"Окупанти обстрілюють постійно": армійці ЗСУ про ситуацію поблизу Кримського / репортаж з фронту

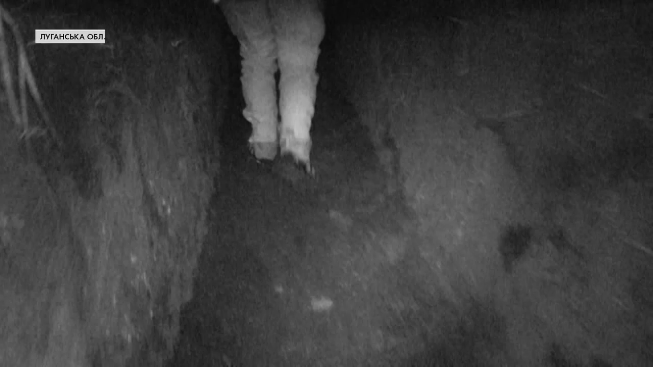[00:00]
У цілковитій темрявій навпомацьки заходимо на українські позиції поблизу Кримського.
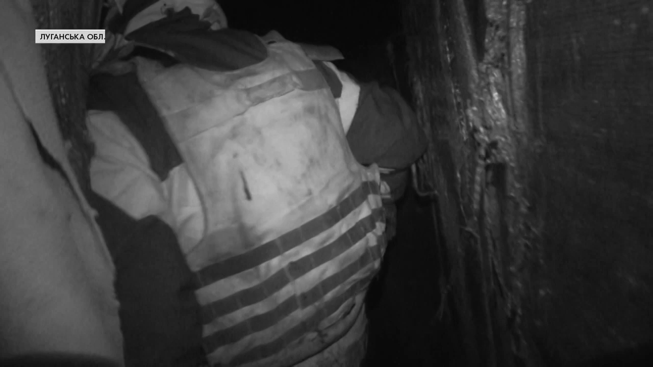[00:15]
коли тихо навіть чути, як розмовляє окупант.
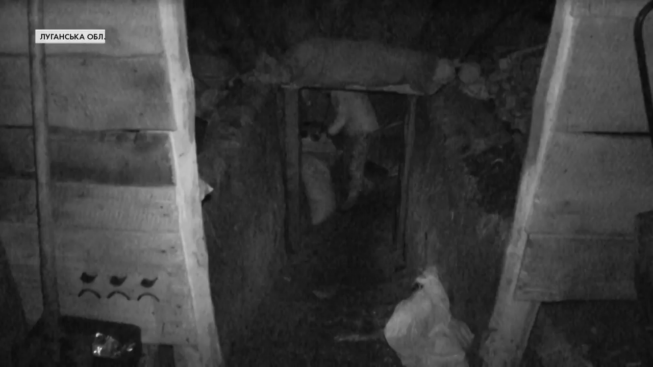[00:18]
Тому й армійці з тиха перешіптуються і не користуються ліхтарями.
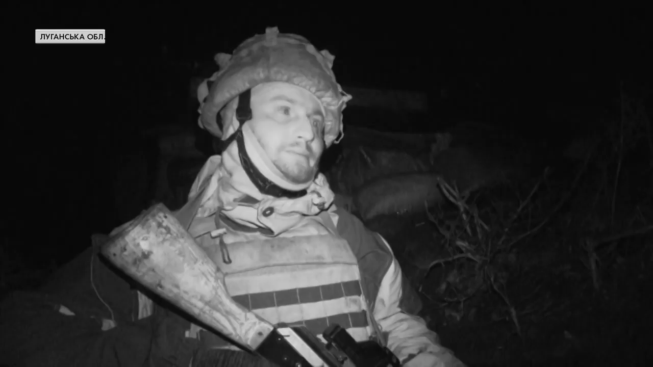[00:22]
Тільки на підходи му ближче ворог відкриває вогонь зі стрілецької зброї.
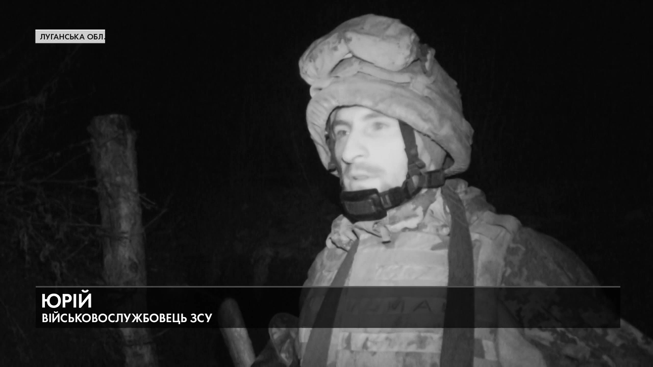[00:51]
Такі обстріли наблюдаються і постійно з їх сторони, кожен вечір. Тобто це, типу, штатна ситуація, що ми це чуємо? Так, це постійно, в принципі, ось така війна у нас. Далі окупанти починають бити по укріпленнях піхотинців із гранатометів.
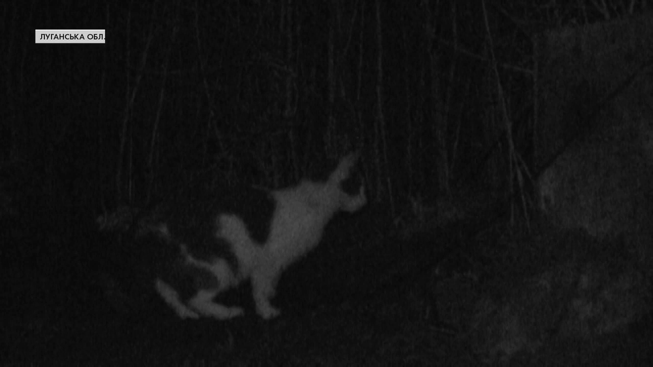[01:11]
Ось, зараз це по нам, АГС.
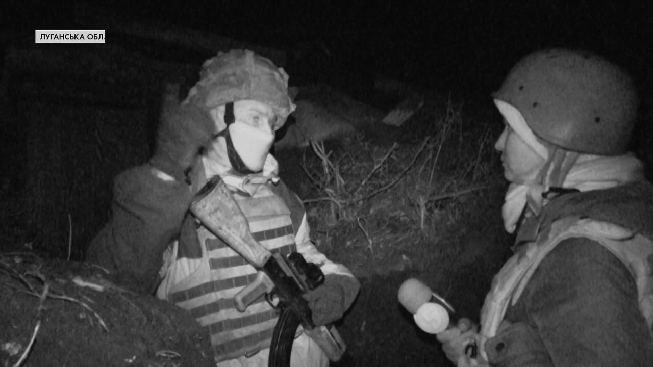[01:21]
Відси пояснюють, ворожий вогонь тут вщухає хіба на кілька годин. Потім знову бойовики беруть це до зброї. Активність у них круглосуточна, що днем, що ночі.